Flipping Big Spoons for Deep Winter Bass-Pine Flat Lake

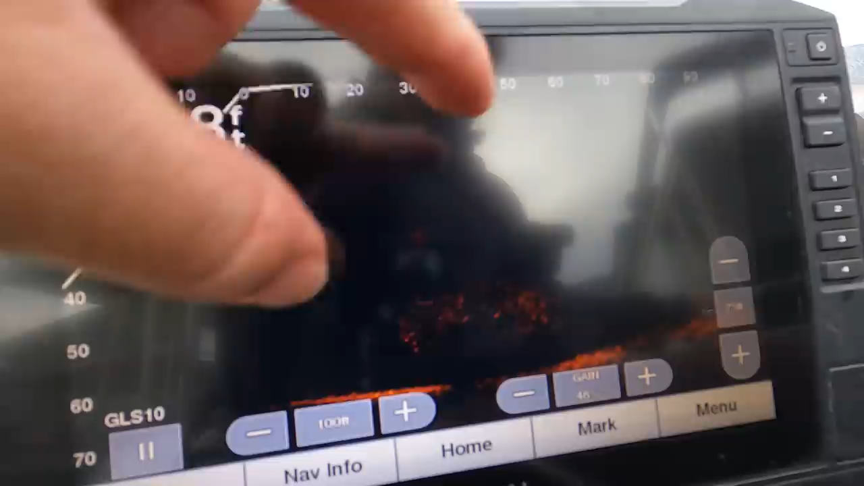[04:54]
these fish are way far back there under that pontoon boat and under these docks. They're way over here.
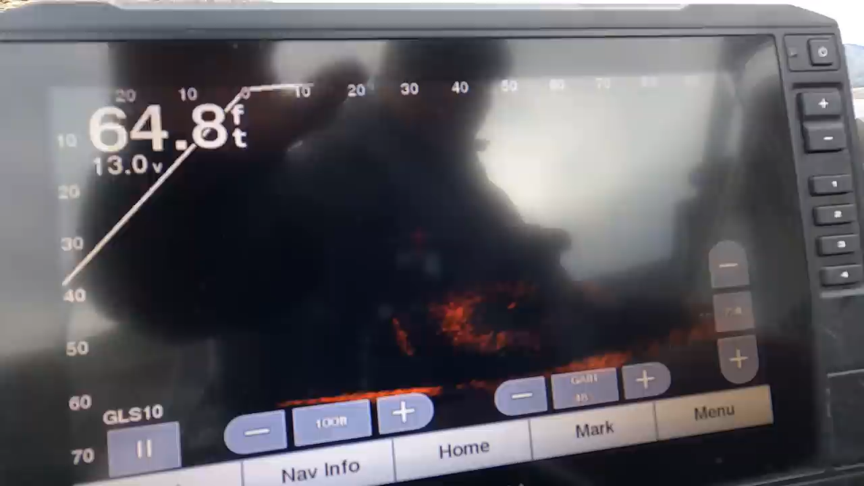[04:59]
On screen: depth 64.8 ft
With that bigger spoon, it wants to flutter more.
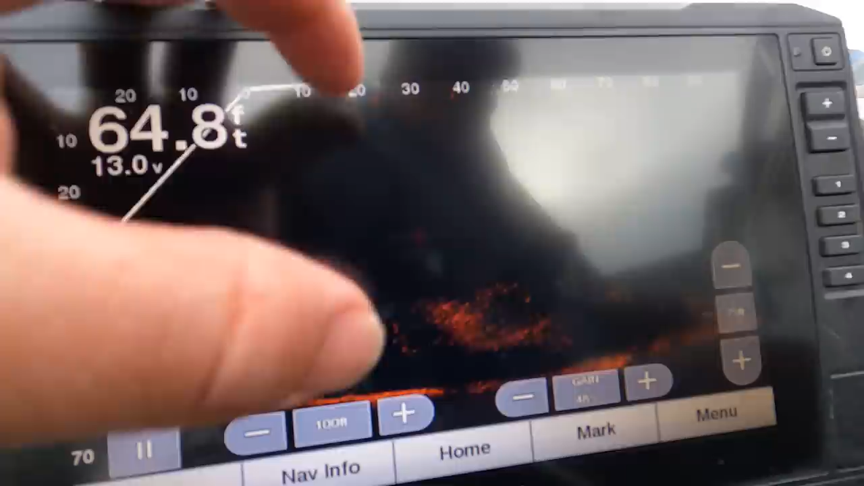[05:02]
So when I hit that dock right here, it'll flutter all the way back to those fish back there.
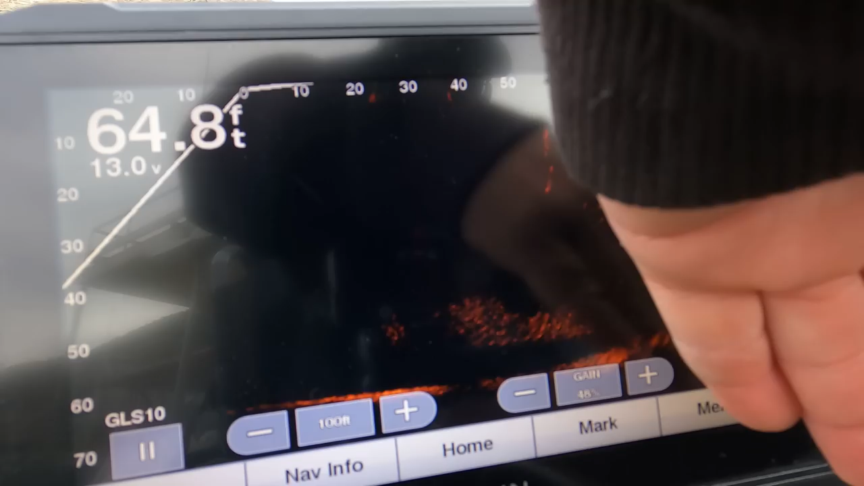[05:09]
On screen: depth 64.8 ft
Not sure if you guys can see it, but a little glare, but yeah, those fish are back there, way behind that pontoon boat.
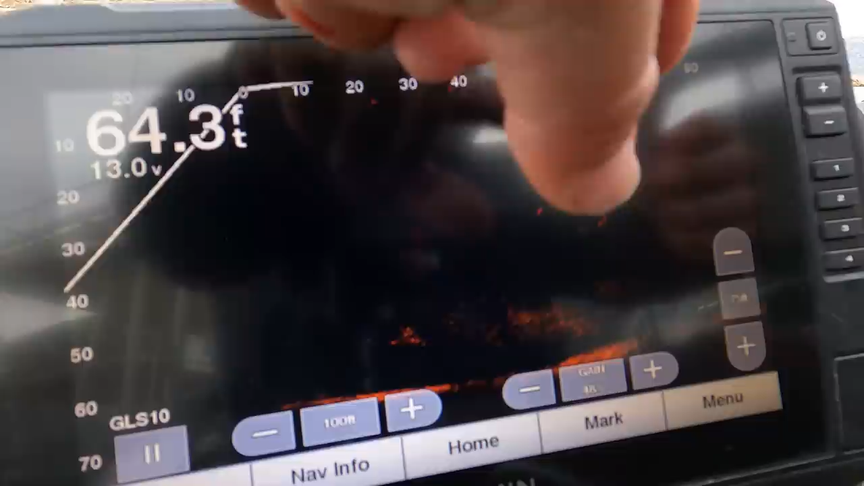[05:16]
On screen: depth 64.3 ft
Pontoon boat's right here in the dock, and they're just right under here.
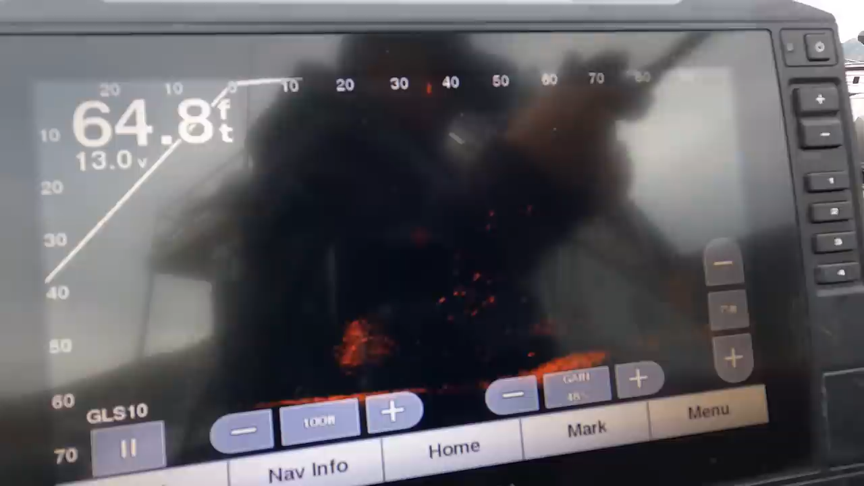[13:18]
On screen: depth 64.8 ft
You know, I'd hook into one, and all of a sudden, all these fish would just come falling with it, and then they would kind of stay suspended.
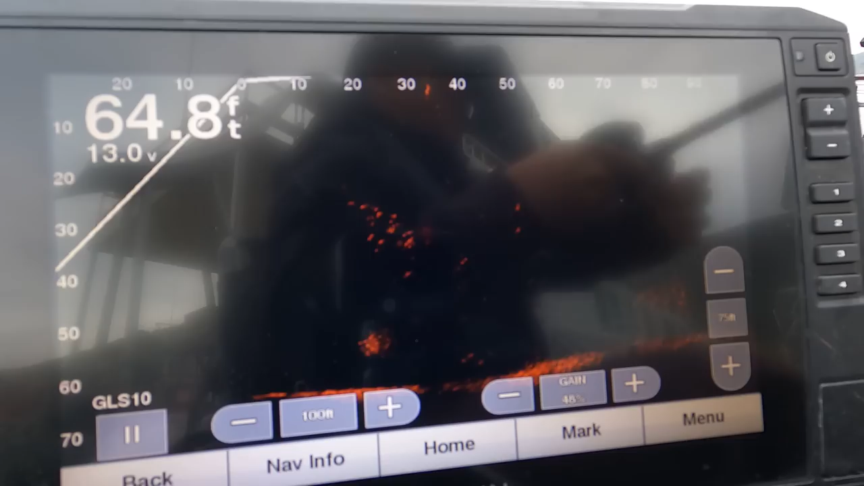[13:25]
On screen: depth 64.8 ft
After that, then they would just kind of disperse and disappear. And there'll be like maybe five or six just hanging around. But those are much more harder to catch.